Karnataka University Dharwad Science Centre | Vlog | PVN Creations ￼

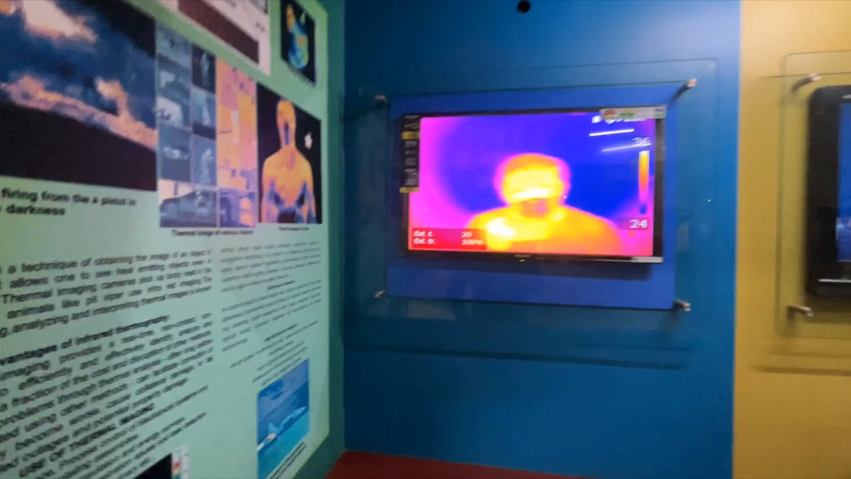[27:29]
ಫುಲ್ ಬೆಂಕಿ ಥರ ಕಾಣ್ತಿದ್ದೀನಿ ನಾನು ನೋಡಿ ಇಲ್ಲೆಲ್ಲ ಈ ಥರ ಕಾಣುತ್ತಂತೆ